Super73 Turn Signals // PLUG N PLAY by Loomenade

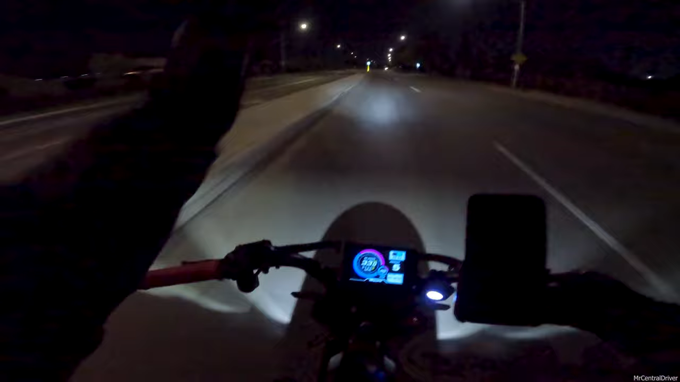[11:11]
it on both sides and you have like a middle ground this is you're pushing down for right and up for left or we can have it the opposite way however you set it up all right so
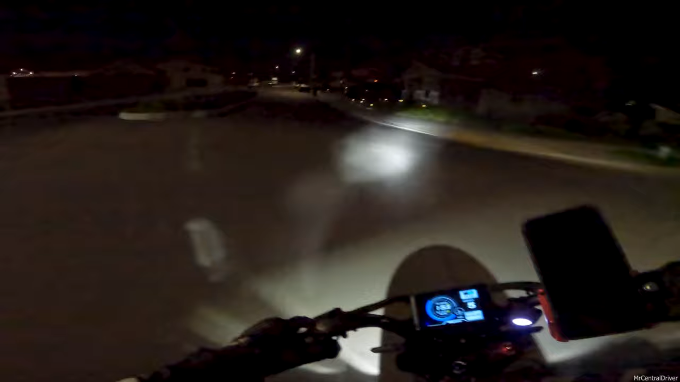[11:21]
use my turn signal coming in here I was a little late she's my turn signal
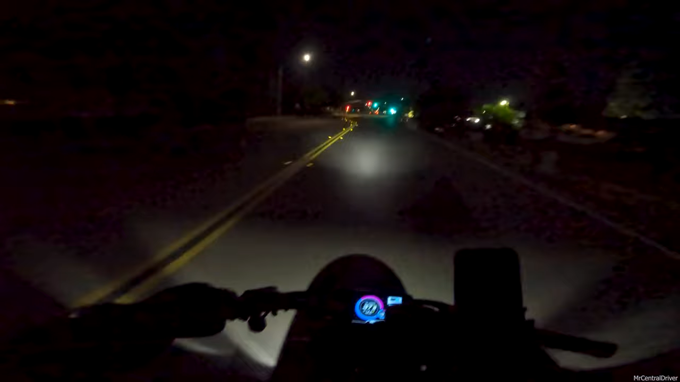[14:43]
you guys it would have probably taken me 45 minutes probably to complete the install it would have probably taken me 30 to 40 minutes if I didn't have the side cover and that's being legit I would highly say that I just feel like it's a little bit overpriced I feel like if it
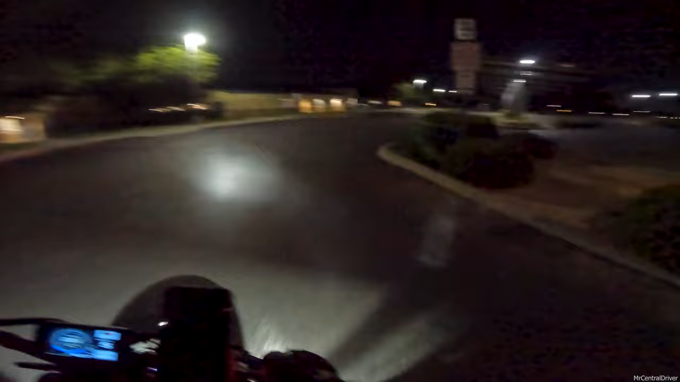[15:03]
was around 150 bucks because the kit is very very nice plug and play that's worth it to me 150 bucks all day for the front and rear but at the same time I don't know how much you know this guy is uh spending on this whole kit because obviously he wants to make a profit too and you know you want to try to help people in the community and stuff so I get it but is it worth that type of money that's up to you so I wanted to check out the front with the headlight and it doesn't look that bad
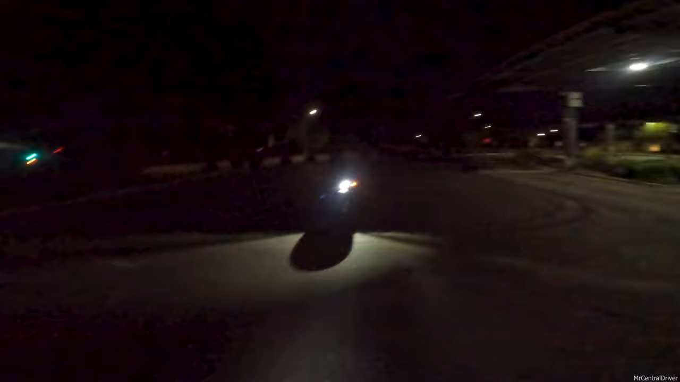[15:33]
I don't know how well it's coming over the GoPro but it doesn't look that bad people can definitely tell where you're turning if you're uh sitting at the same four-way stop or the red
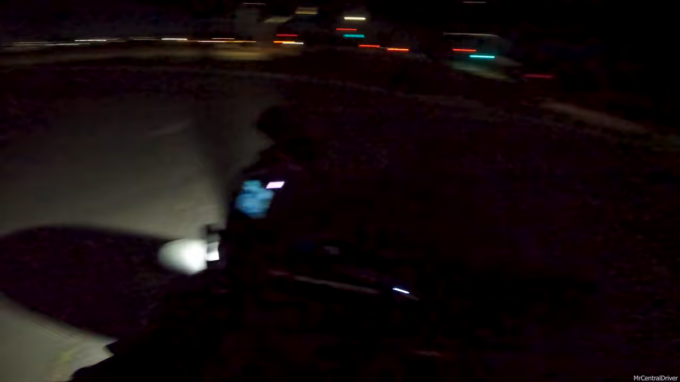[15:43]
light 100 people can see you at night I don't know about during the day though highly recommend the guy though uh super cool reached out to me wanted to review these and just give my honest opinion um there's no discount code or anything like that it's just if you want to support the guy and you're not a diy person